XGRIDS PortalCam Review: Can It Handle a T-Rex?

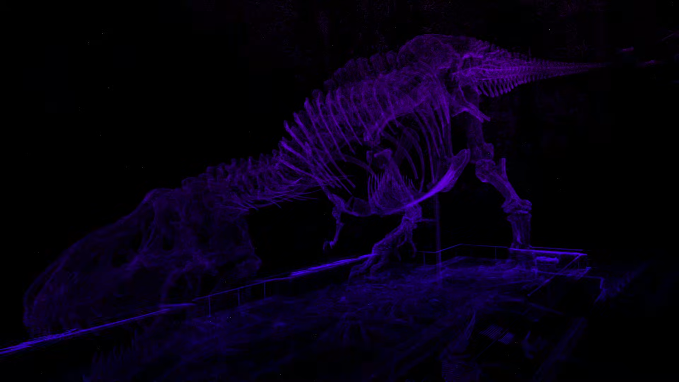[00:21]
my monopod, and a real-time display powered by the X-Gridz app.